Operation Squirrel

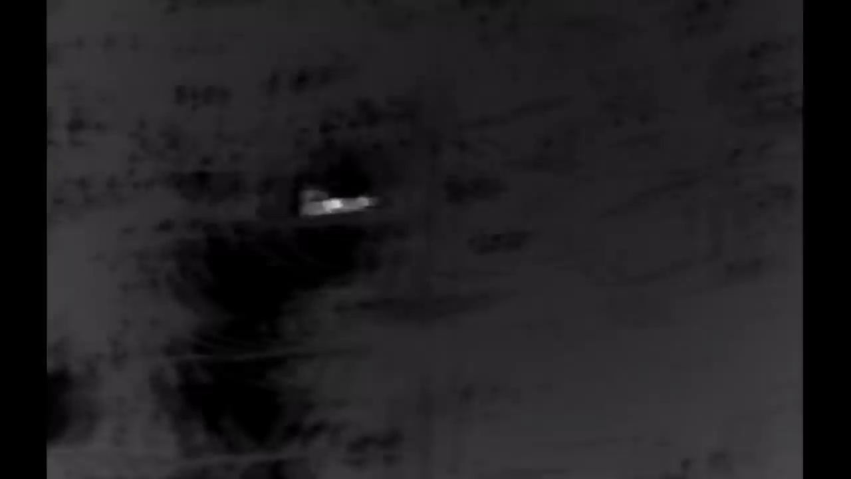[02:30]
Just the right. Thankfully the thermals have it as David loses it in the camera. There he is. So what power did you use on that?
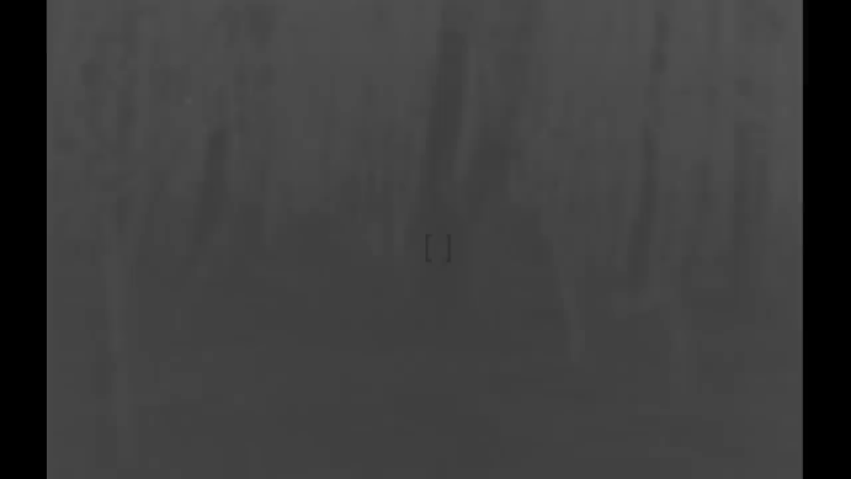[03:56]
At the moment they are about 70 metres away so we will just go in a little bit more.
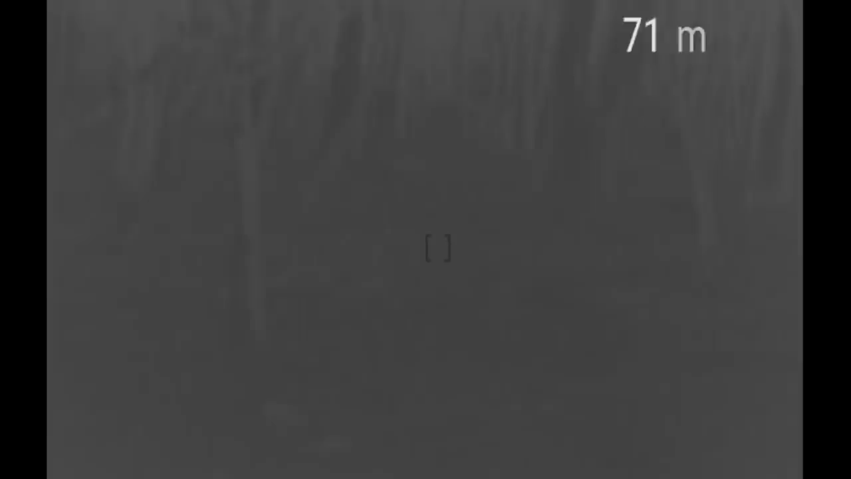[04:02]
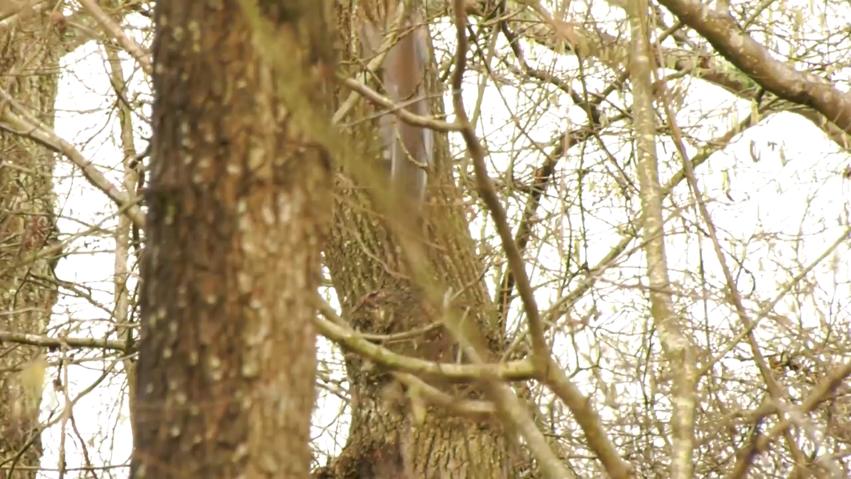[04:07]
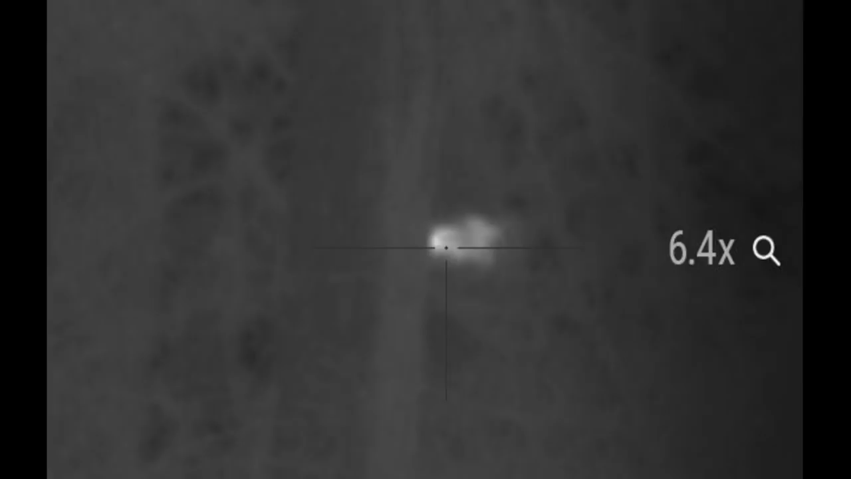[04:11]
That is one of the downfalls with the thermal in this sort of environment I think on that squirrel the pellet must have just
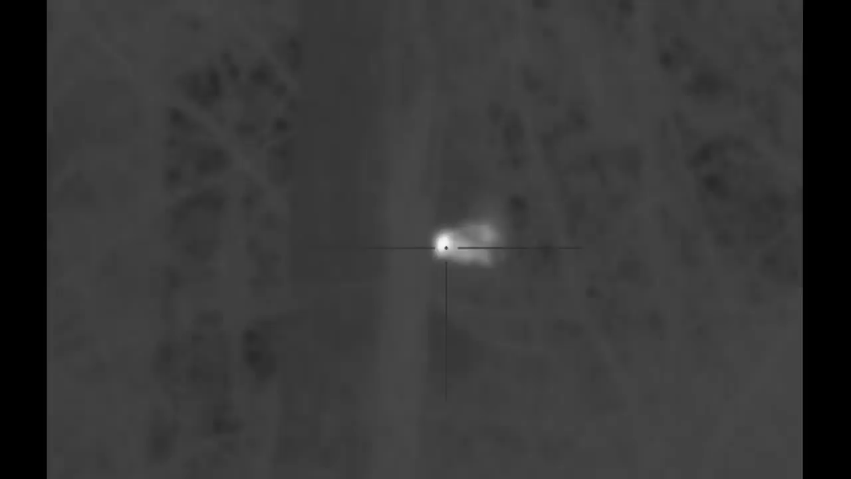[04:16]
clipped one of the branches or one of the little twigs and just diverted it a little bit so we did not get that one.
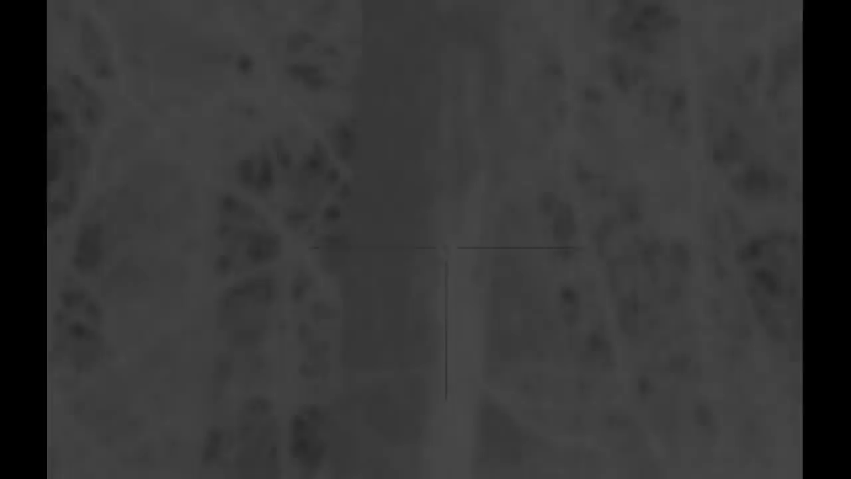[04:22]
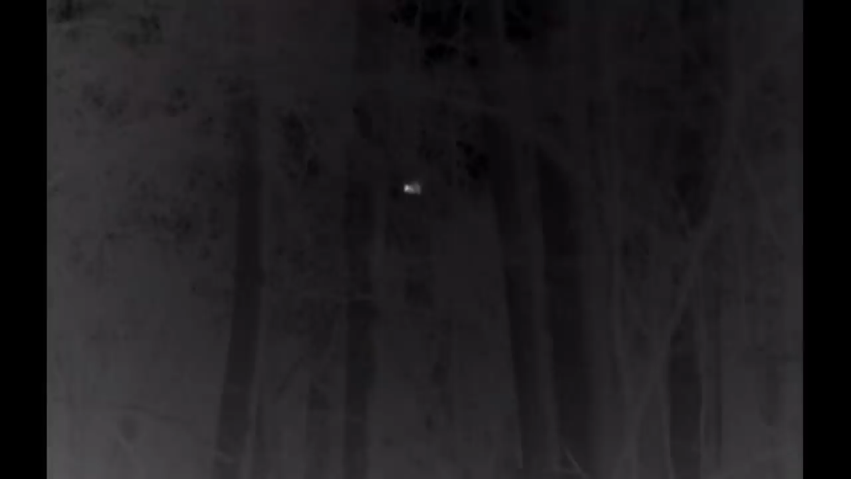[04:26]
It went running off but a lot of the time what squirrels will do is they will always try and stand the opposite side of the tree to you so they will spin round.
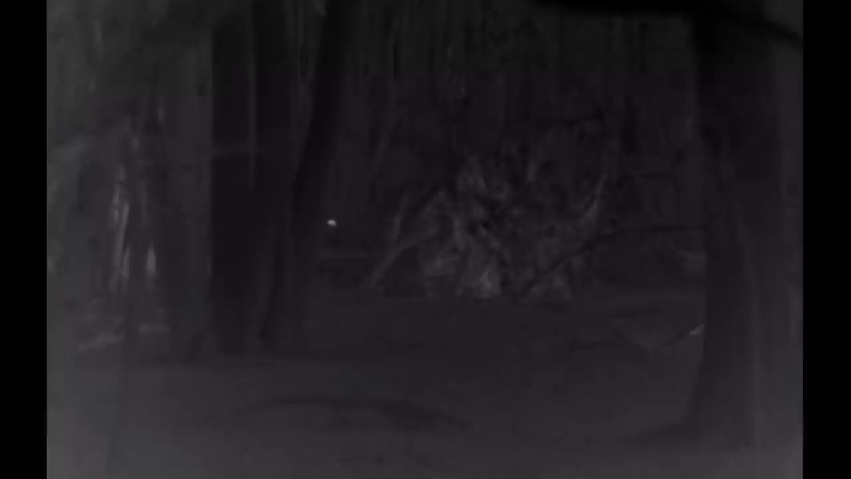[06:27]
Go on, a guesstimate number you have seen this morning. I hate to think how many we have seen.
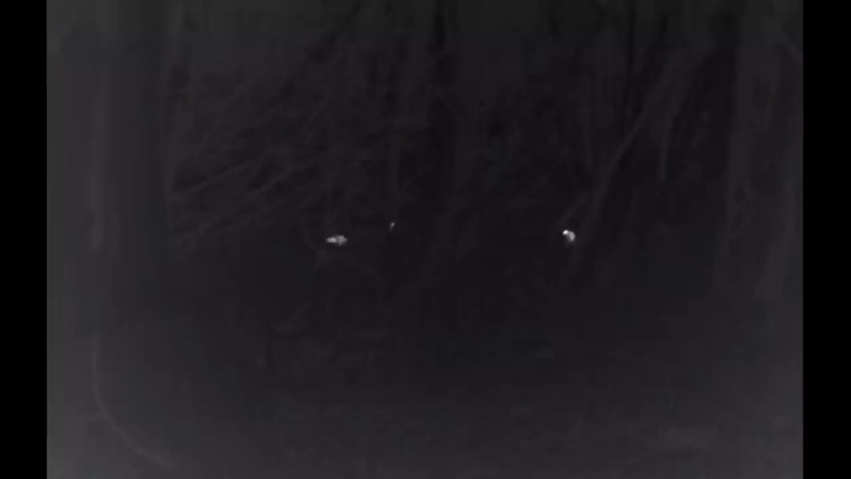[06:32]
We must have seen 70 or 80 squirrels easily running around. I mean these woods are absolutely packed with them.